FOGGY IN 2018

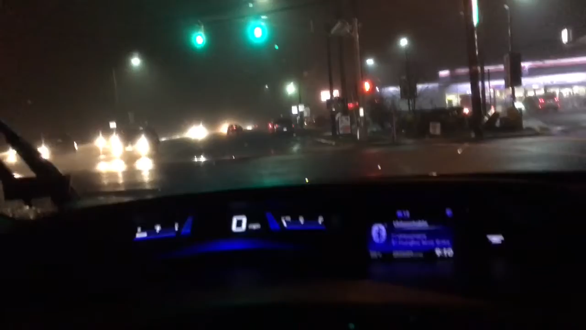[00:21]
I'm sure it's green light Oh Beat that Well, yeah, it is foggy as fuck. I can't even see nothing man. I got to turn my heartbeat man But yeah Why am I driving y'all for real you really cannot see nothing like it looks different from the screen But like in person if you Around me and shit like that you really cannot see nothing like
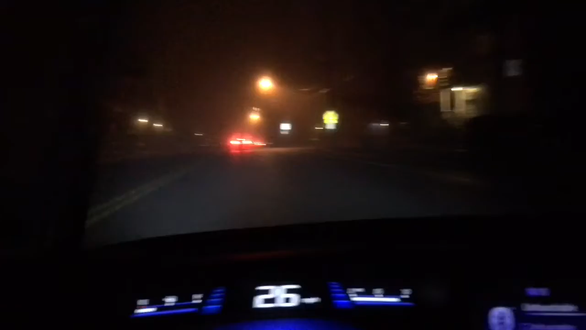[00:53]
But yo, you really cannot Let me open my window Shit I gotta I gotta focus on Oh my god
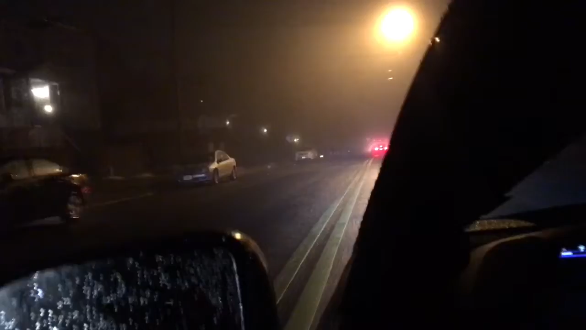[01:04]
That shit is all you as fuck Man, I got my headlights on. I got my fault like this shit probably look good as hell in the front People see my car Man, what the fuck am I talking about?
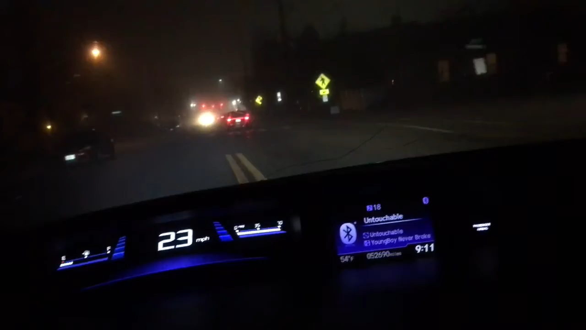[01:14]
Like I be just be talking and don't even know what the fuck I be saying It's like no But yeah, it's foggy as fuck. Look at that Man, man, I gotta focus on driving stay tuned I say stay tuned man.
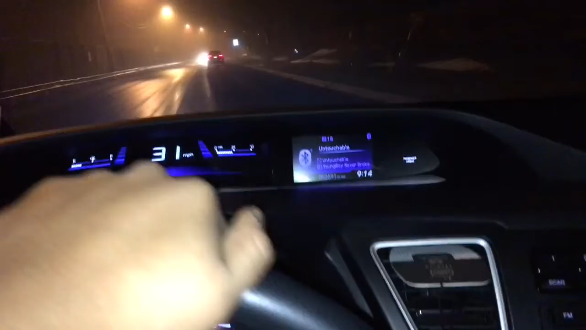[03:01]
I gonna need to focus on how to drive I don't know bro My car looks sexy as hell At night time yo Tell me not Shit beautiful Oh shit I almost hit my car yo Damn This shit hard But look at that Damn Oh yeah Look at that I can't get copyrighted So I gotta mute the music But yeah Damn yo Tell me not My car looks sexy as hell Yo This shit mad foggy Like damn Holy shit Hadouken To be honest Yo Today was A good ass day